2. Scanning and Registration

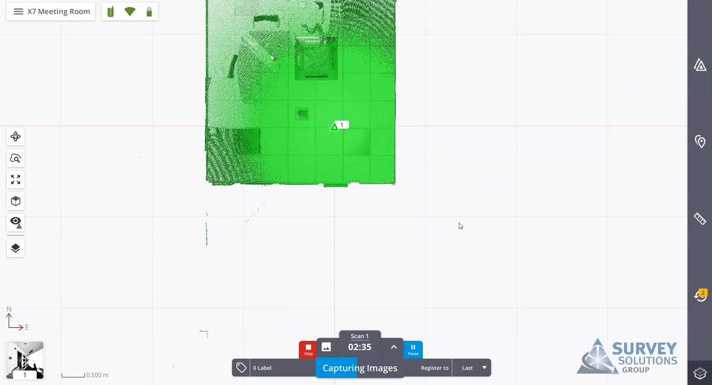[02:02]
It will first bring in the scan and then what it will do is it will use an auto orientation just finding a longitudinal feature in the project and the scan and then orientate the scan along with that feature.
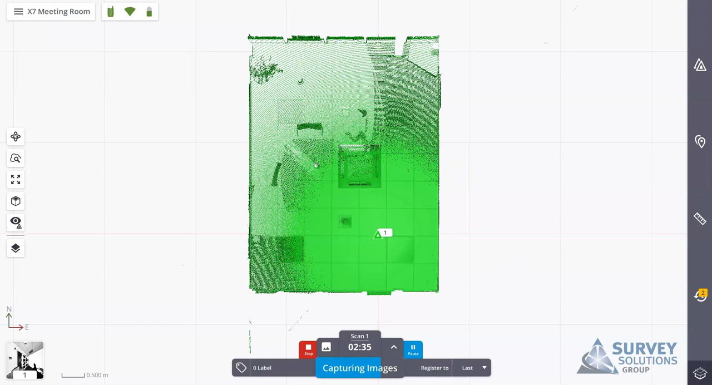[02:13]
So if we pop into notifications here you'll see what's going on we've got a scan downloaded and the auto orientation is complete. At the moment we're just finishing off our images and once they're complete the scanner and will then push that data through via the Wi-Fi link to perspective. Once the scanner has completed the images you'll hear a beep on the scanner and the lights will change to a solid green.
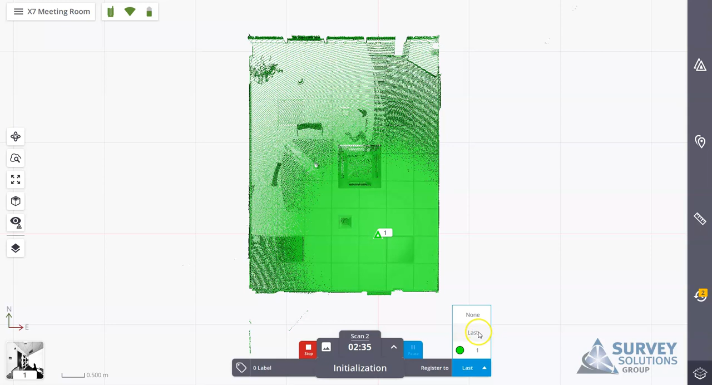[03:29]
We can change this by changing the register to so at the moment it's just set to last however we have multiple scans in here. If you want to register to a different station just to link that together we can change it in here.
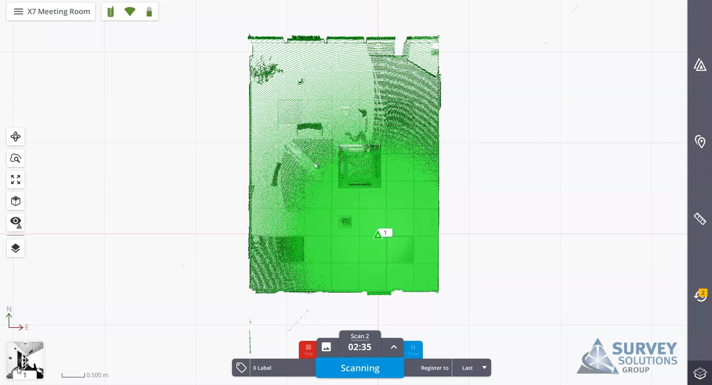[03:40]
Once scan two is complete it'll then start downloading the data and again the scanner will continue captioning images.
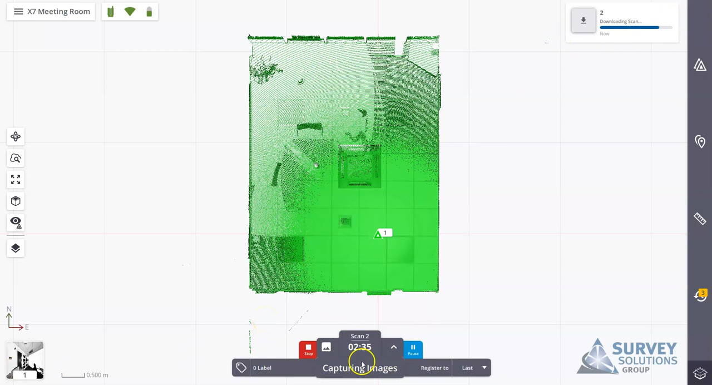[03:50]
It'll then load the points into the project. You'll see scan two appear here.
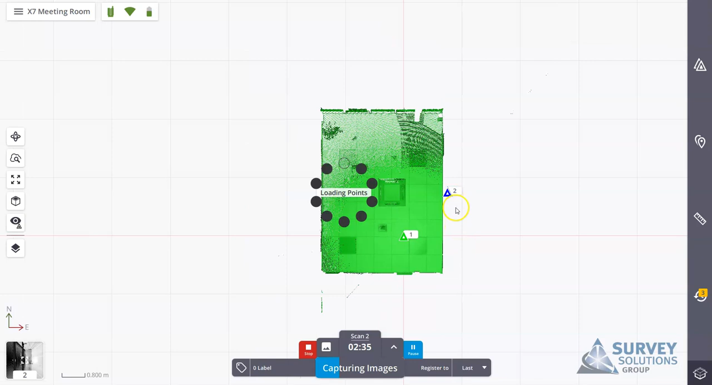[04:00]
And what you may notice usually is that the orientation is correct. It's at the correct rotation and it will also be in the correct height but it will be out of position. So the IMU is responsible for keeping it at the correct orientation.
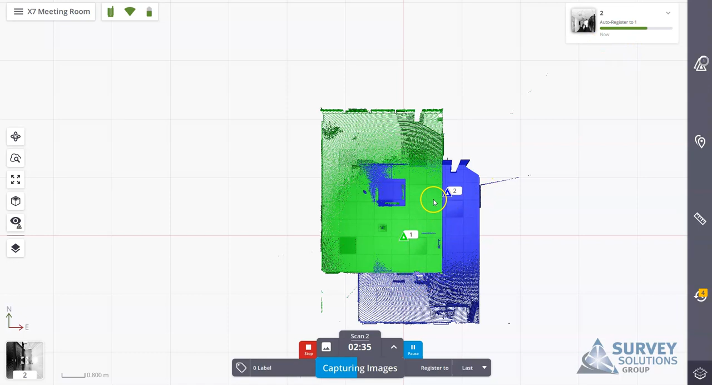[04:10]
It'll start to auto register as instructed between one and two. And when complete you'll see two then shift into one. And what we get here is we get this link that's created. We get this pairwise link between one and two. And what we want to do is continue to go on forming links between our stations.
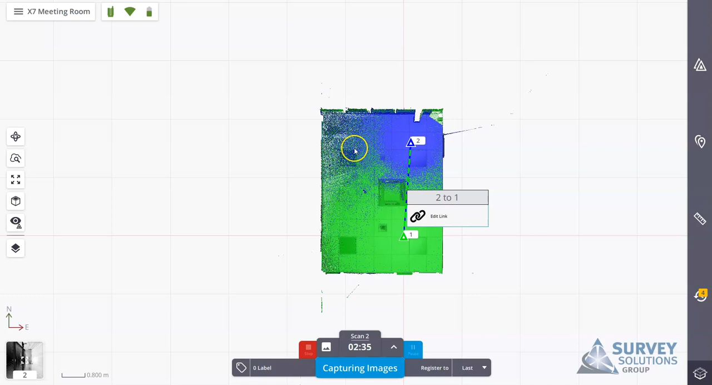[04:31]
Once we have that we have a complete registration set and we can then refine that registration set before we export. So I've now moved on to another scan location. And what I've done this time is I've asked it just to register it to scan number one. And I've positioned it in a room with very limited overlap from previous scans.
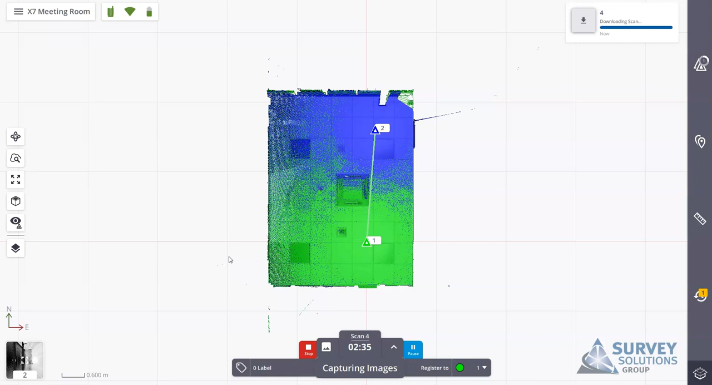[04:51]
So I'm just trying to mimic what would happen if the auto registration were to fail. And show you how you can adjust and try and fix the registration.
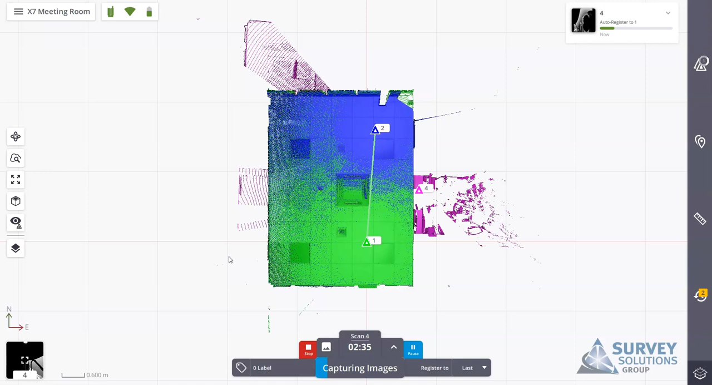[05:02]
Okay so in this instance we have a check registration. So it's managed to use some of the overlap to process the data. However it's not completely happy with it. As you can see it's found a bit of an error. There's not a lot of overlap so it's asking you to have a look at it. If the registration were to fail it would be red and it would say registration failed. And you would also have the option here to progress to a manual registration.
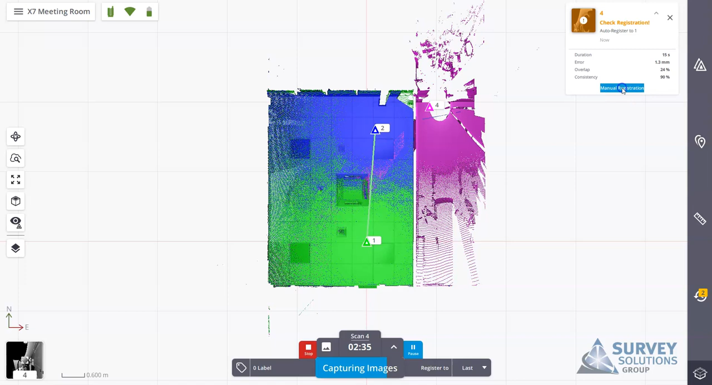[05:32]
So if I just tap manual registration here. I'll see here that I have scan number four now.
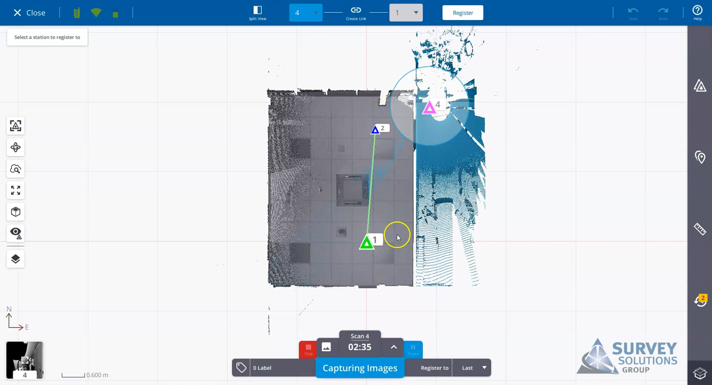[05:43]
And two and one are linked together. And the scan number four we have here in blue. So what you can actually do is. If the mistake was in fact well. You know. We didn't actually want to register it to number four. We want to register it to one. We can change it here to number two. And we can hit register. If we. If for instance the scan was out of position. Rather than just changing it from four to two. To register between scan four and two.
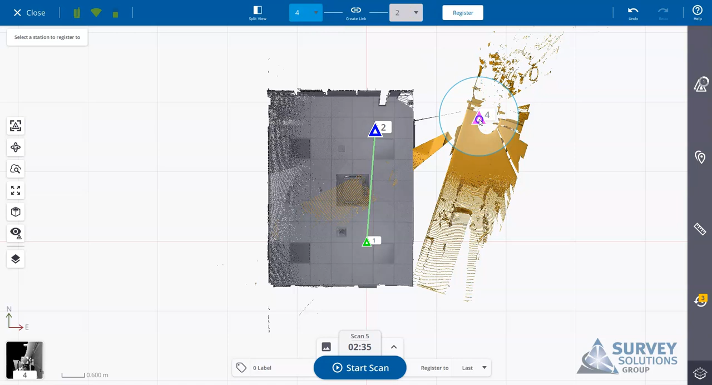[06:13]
What we can do is we can select on a plate. We can move it around the room. And then we can select the circle here. Just to rotate it into position. If we can find enough sufficient overlap.
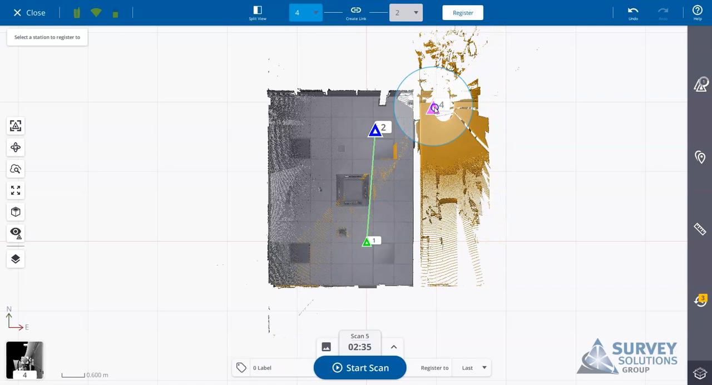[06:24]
You can just use that just to visually put it into position. Once we have it roughly in position. It's just a case of selecting register. And asking it to rerun the registration algorithm. Again here we have a check registration. What we'll do is I'll show you the. One of the other methods here we can use as well. We can use a split view. So basically what we're doing is.
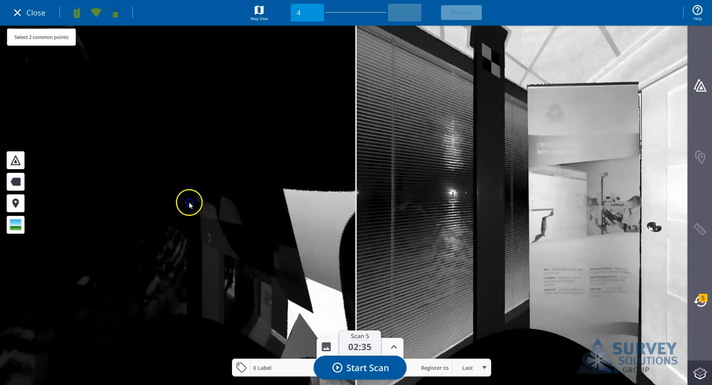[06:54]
We're viewing the scan from station four. You'll see here actually on station two. That this door was shut. With the room that I'm in at the moment.
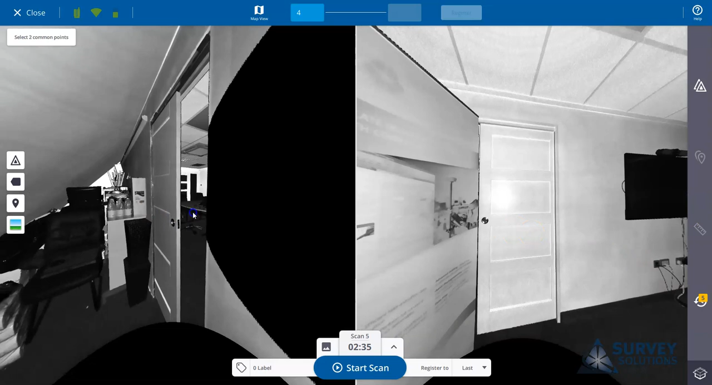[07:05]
And basically I've put in a cupboard. And left a very very small gap. So you can understand how it may. Struggle with registration. But what I can do is. I can actually try and pick out. A couple of common points from each scan. Pick one there.